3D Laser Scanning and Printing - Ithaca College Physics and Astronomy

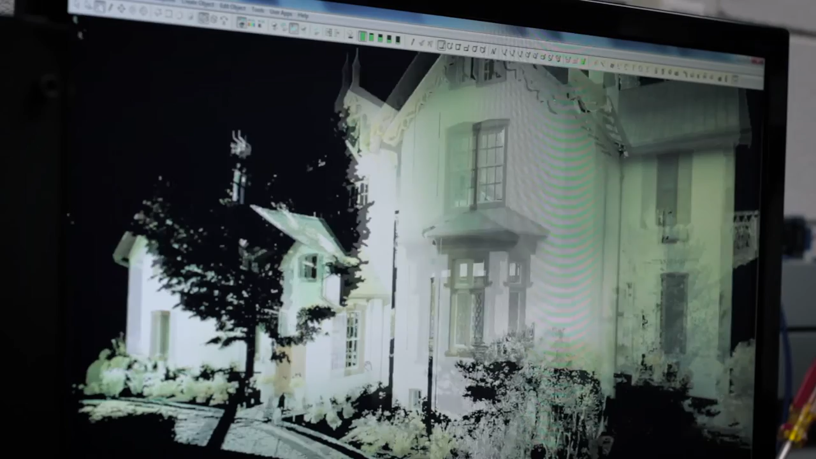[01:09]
What's really amazing and interesting about this 3D scanner is it sets up
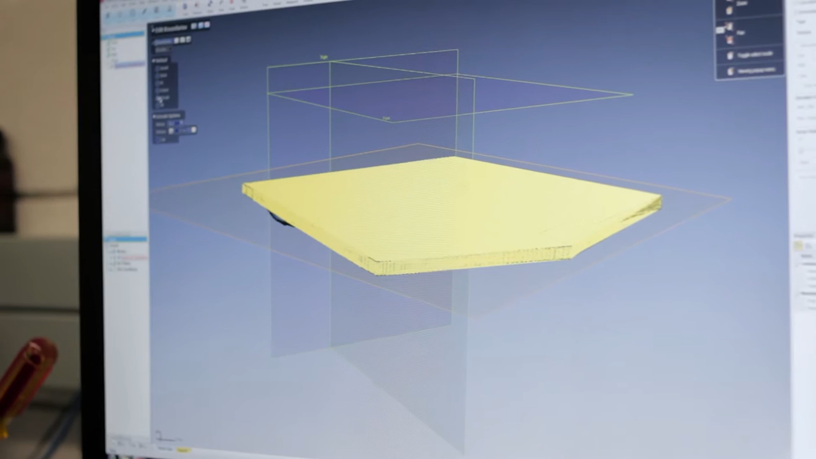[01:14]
a point cloud image where you're able to basically view the space from anywhere,
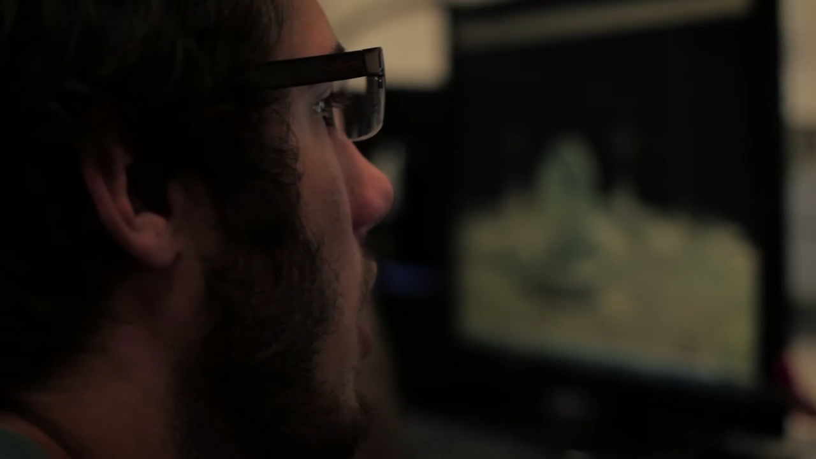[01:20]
given 100 feet in the sky to right in one of the bathrooms. The best way to think of it is it's a 3D Excel file. Every point has a coordinate.
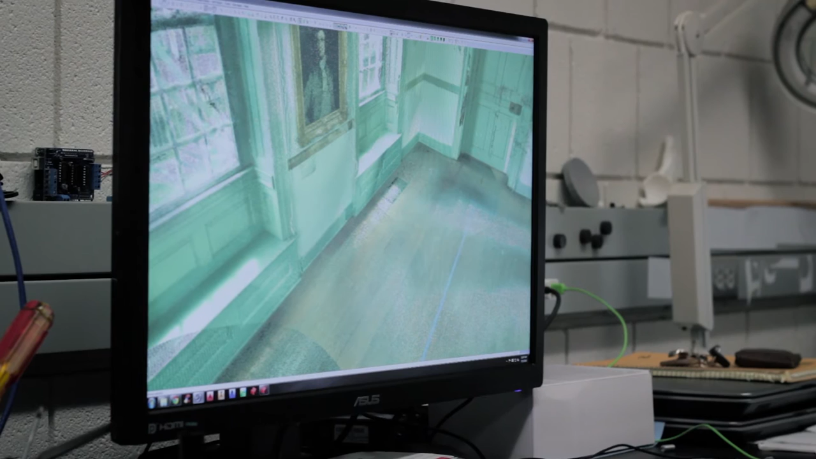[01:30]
It's like a graph. It just puts a point down at that coordinate, and then when you're done, it just forms the building.